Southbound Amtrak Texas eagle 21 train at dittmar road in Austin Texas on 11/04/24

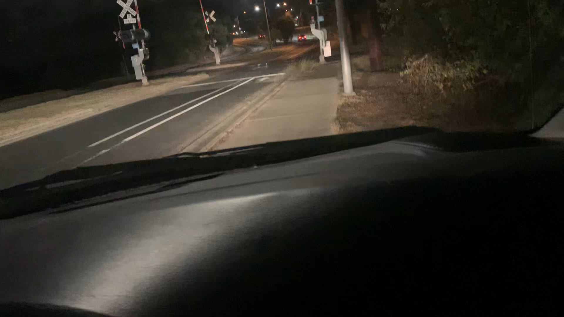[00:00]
hi guys tell me sorry sorry i've been a little bit busy with work i'm sorry to have to miss the 22 or some other stuff due to the weather you know earlier and i had to go to work today and i just only have time is just for the for the 21 here uh tonight with 63 leading
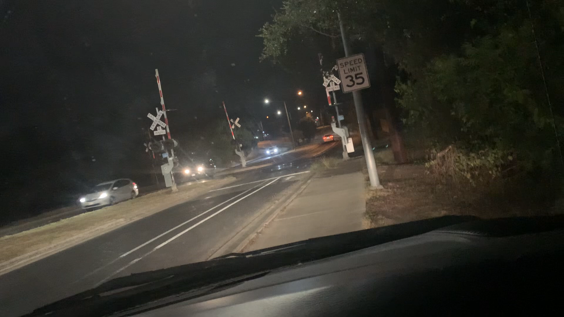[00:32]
after this one goes by we do not have time for the next train after that due to the weather so i do apologize for that you know but the good news is tomorrow we're gonna be okay and i should have plenty of time to do some stuff throughout the day tomorrow before i have to get ready for the league and then i'll see what to do afterwards here they come go go go but we don't have time
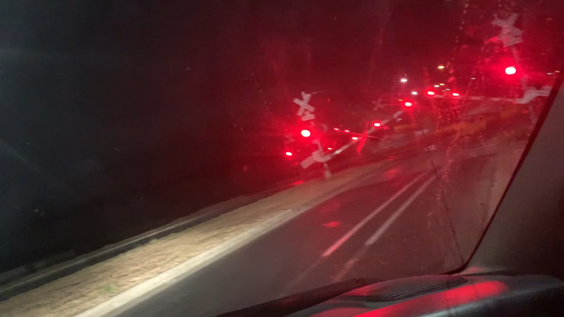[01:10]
yeah here comes 63 leading on this one